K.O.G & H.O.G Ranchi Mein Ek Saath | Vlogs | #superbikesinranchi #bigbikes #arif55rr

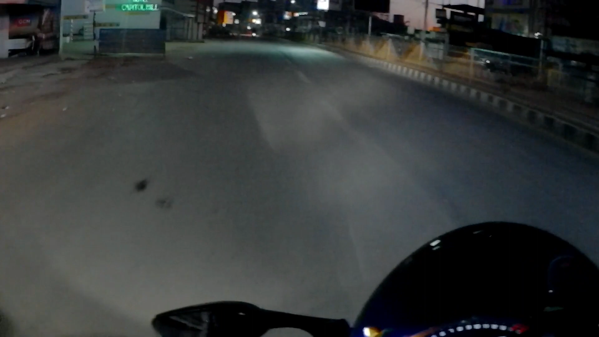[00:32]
सुबह सुबह रांची की ट्रैफिक बिल्कुल कम होती है, आप देखिए ये सर्दी की सुबह है और बिल्कुल भी ट्रैफिक नहीं है, बिल्कुल खाली रोड है। और हमें जाना है हार्ली डेविडसन के शोरूम, क्योंकि वो है हमारा मीटअप पॉइंट